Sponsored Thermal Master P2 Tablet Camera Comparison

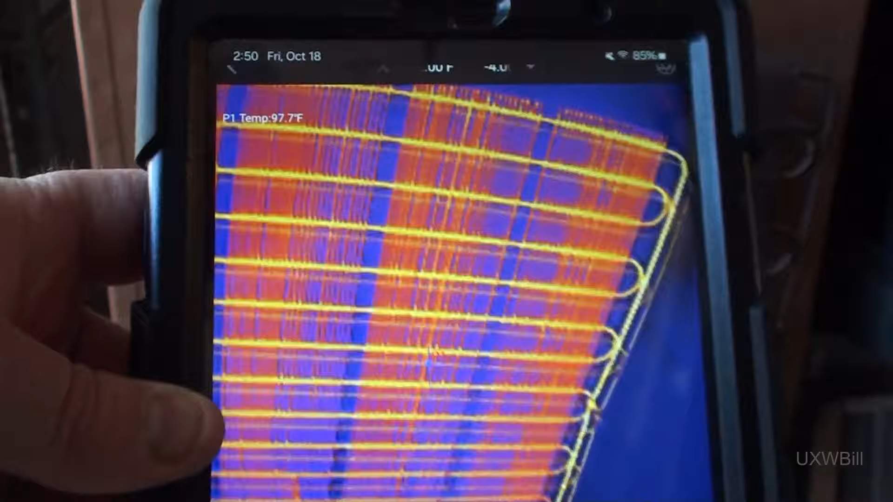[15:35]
On screen: spot 97.7°F
when I tried to shoot this at first and set up a measurement point up here at the top corner of the screen, it didn't actually display a temperature,
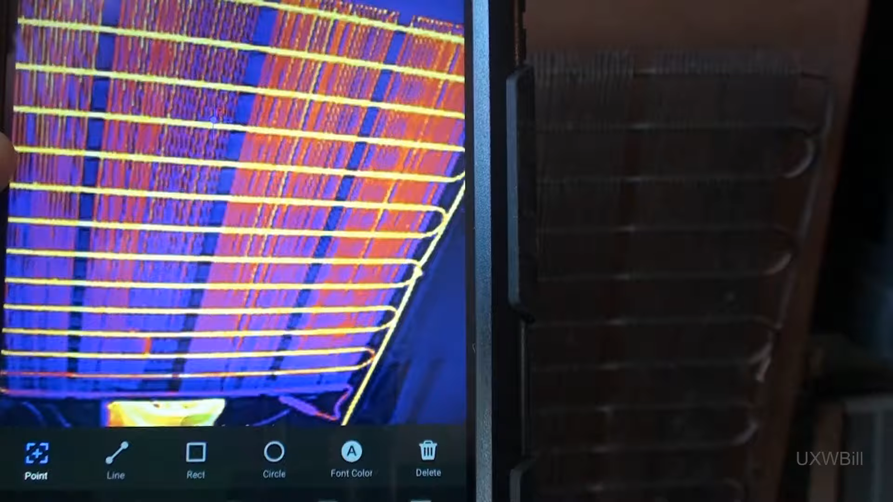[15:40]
and I'm not entirely sure why. But now it is doing so.
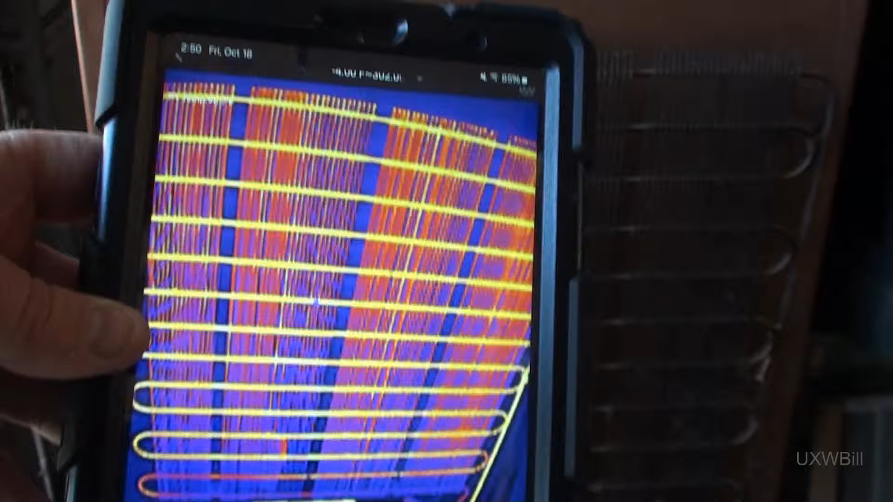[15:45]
We can definitely see that there is a fair amount of heat in many of the loops of that condenser coil. The closer to the bottom you get, the cooler it gets. And then we see, of course, that the refrigeration compressor itself also is emitting a fair bit of heat
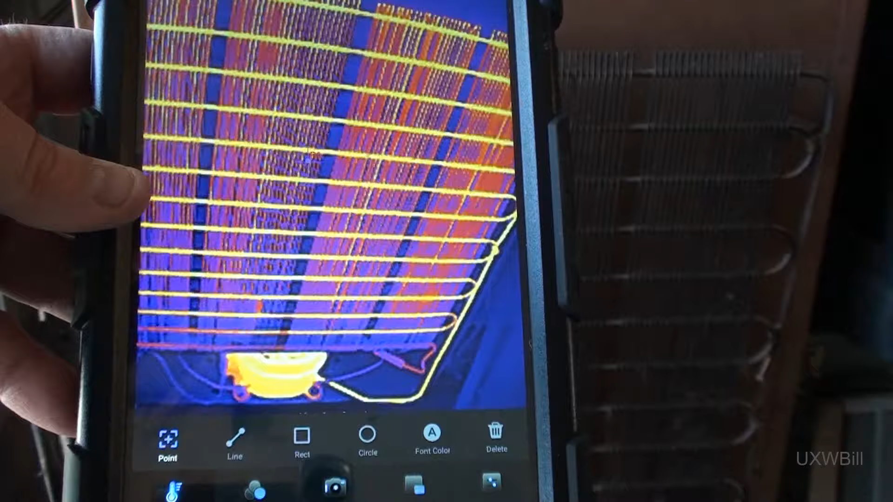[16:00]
because it's been plugged in now for about half an hour or so. So we'll take the measurement point that I set up around the middle of the screen, and we'll try to align it with one of those condenser coil loops,
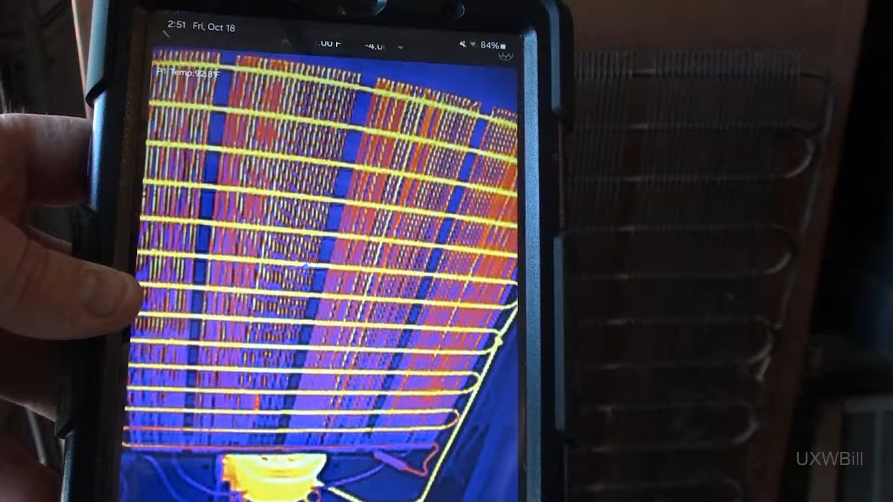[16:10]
and we're getting a temperature of around 100 degrees Fahrenheit or so.
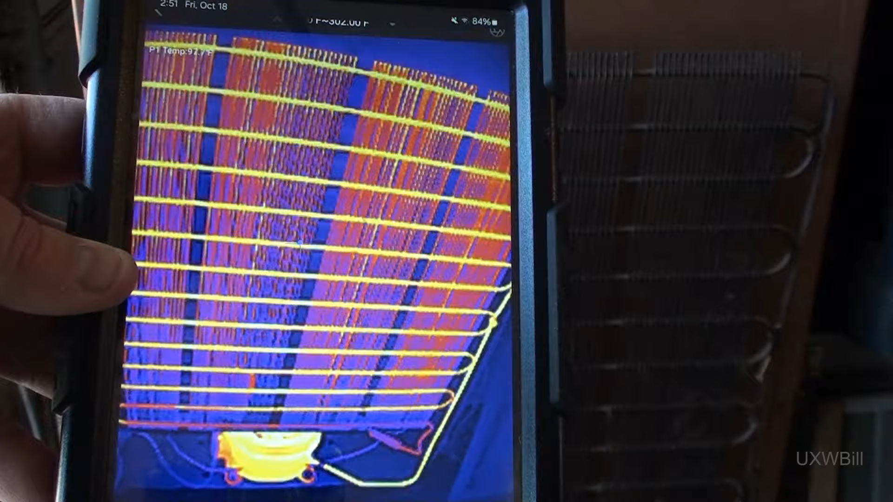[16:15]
Now let's do the same thing
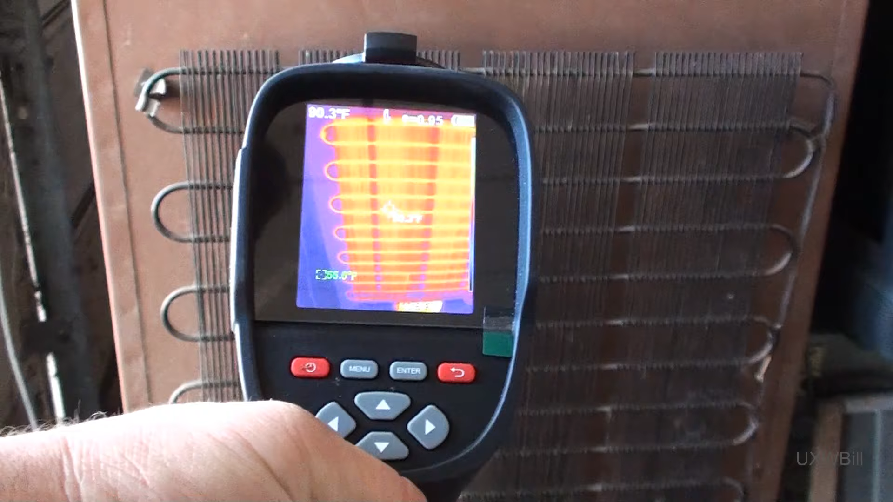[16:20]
with the Kaiweets and see what kind of result we get. And again, it is very much the same. The loop that I'm measuring, which is pretty close to the one I just measured with the Thermalmaster,
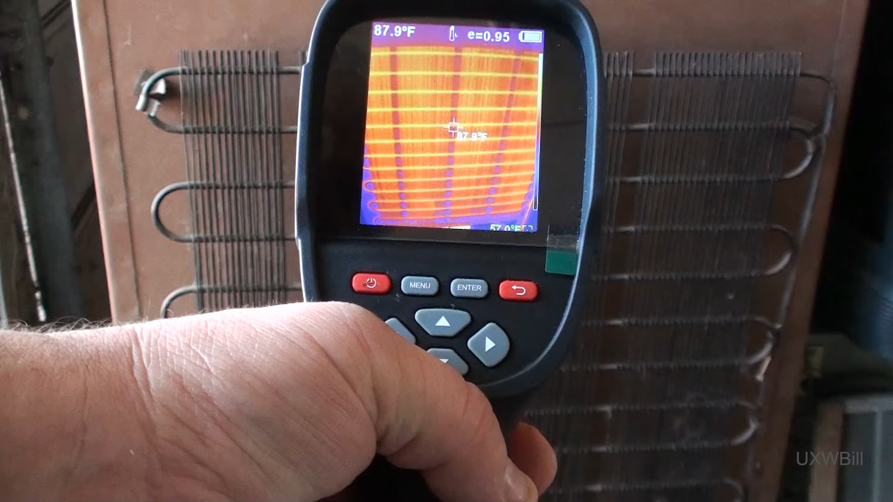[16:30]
On screen: spot 87.9°F
is right around 100 degrees when I can zero in on it. We'll go ahead and get a picture of that with the Kaiweets, and we'll also get a picture of it with the Thermalmaster as well.